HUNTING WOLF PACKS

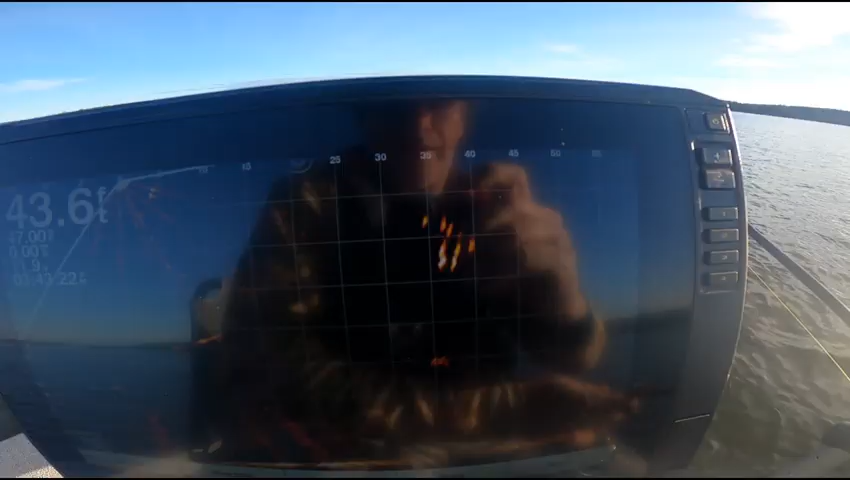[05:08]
That's a wolf pack right there. 35 foot.
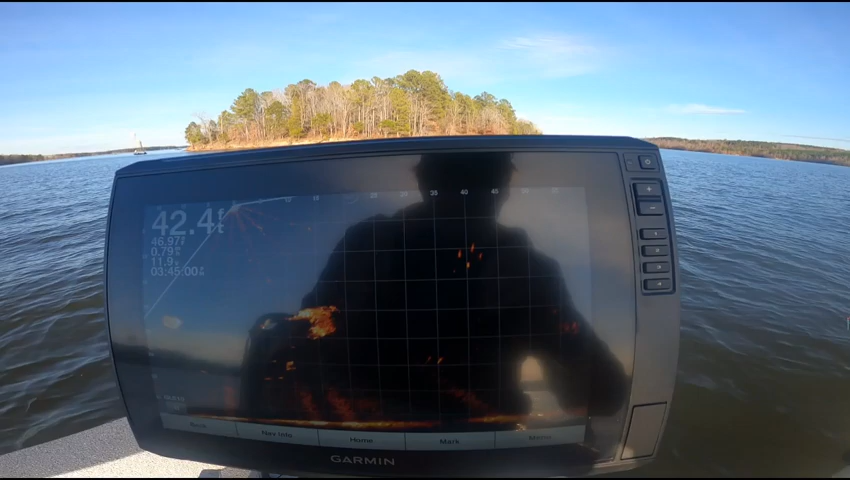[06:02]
On screen: depth 42.4 ft
Forty foot. They're on the move a little bit. Forty-five foot. They're moving around. Let's go chase them. . tricky one
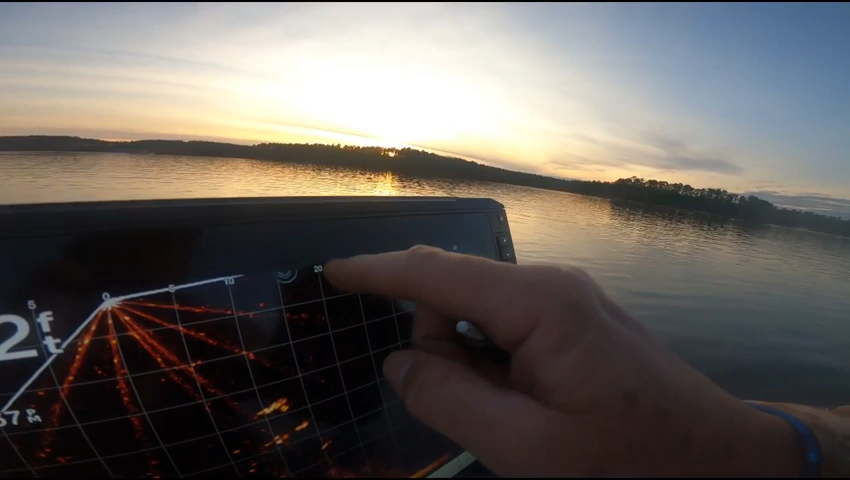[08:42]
and hit bait on the surface just wild you know stuff you don't always see all right thanks again and we'll talk to you soon peace